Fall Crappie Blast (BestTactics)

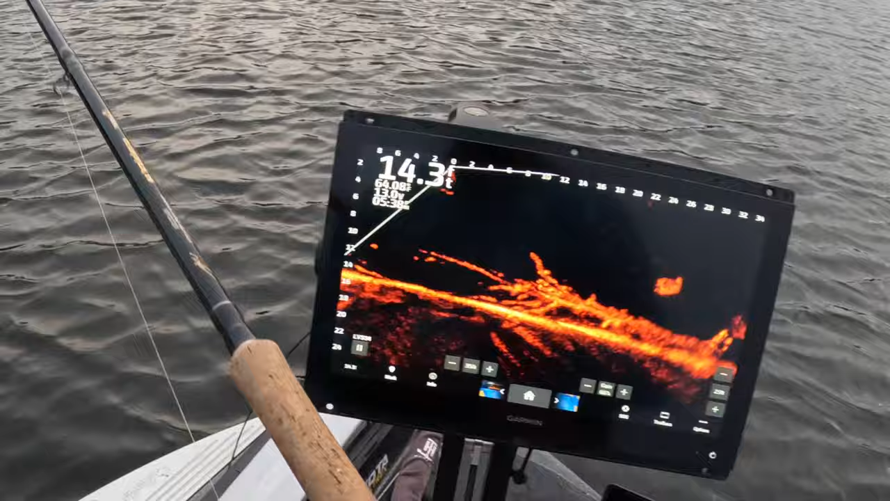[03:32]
You gotta love it. This group of fish right here is where I'm focusing my energy. Although, there are some sprinkled along the tree that's dropped down there. So, what I'll do is I'll run that sucker across before. Try to take advantage of that before I even get to my main spot. And sometimes I'll bump it. Bump it. Intrigue somebody. I could've went with that guy, but I'm gonna jump into this honey hole right here. It looks like that's where a majority of them are at.
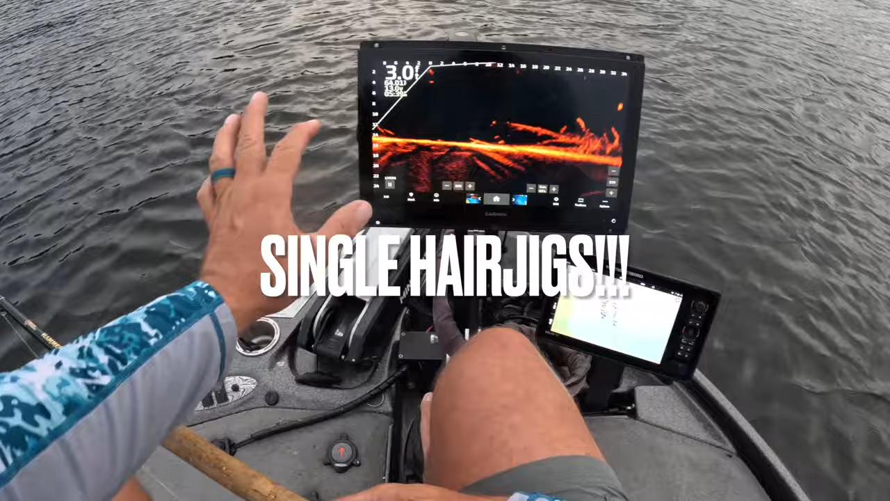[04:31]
8600 series monitor. 16 inch. If you guys are new to 3 pound fishing. You guys can check a lot of these electronics out at PTG. They are my source for any of this stuff. But this is definitely a 16 inch screen and people can appreciate it. Especially on the guide trips when you get to see that. See how I'm playing this guy. He's gonna hit it. Oh, he did hit it. Oh. So there you go. I always, you know, typically will fish with 35 forward and 25 down.